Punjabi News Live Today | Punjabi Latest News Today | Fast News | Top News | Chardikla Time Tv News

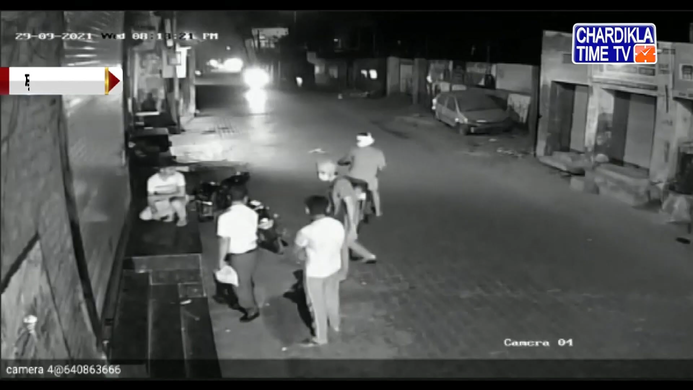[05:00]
श्री मुक्सर साइब इखे देर रात अपनी दुकान बंद करके जा रही के दुकान दार तो मोटर साइकल स्वार लुटे रे तेस्तार हत्यार दे बालते नकदी
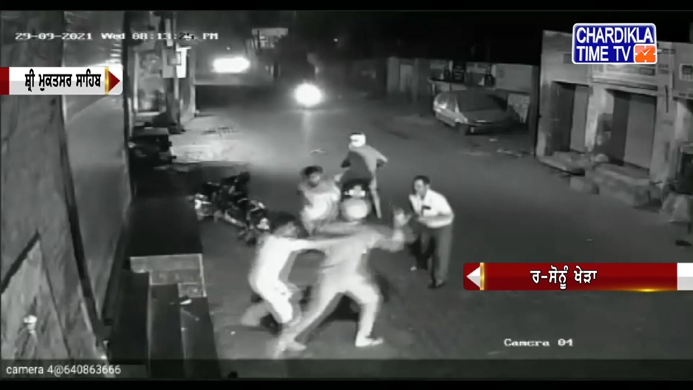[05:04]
वाला थेला रहके फ्रार होगे थेले विच एक लख च्याठ हजार पे सान जिंदर कुमार ने इस कटनादी सुचना पुलिस नो दिती ता मौके ते पॉंची पुलिस ने कारवाई शुडू कार